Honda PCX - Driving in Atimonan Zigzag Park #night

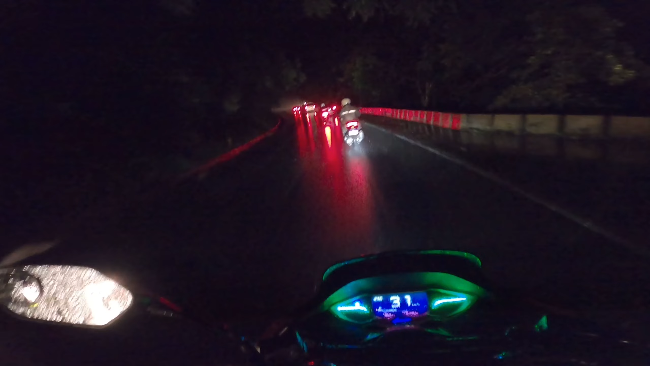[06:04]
Parang may isa bang matarik, ay parang sharp na palusong.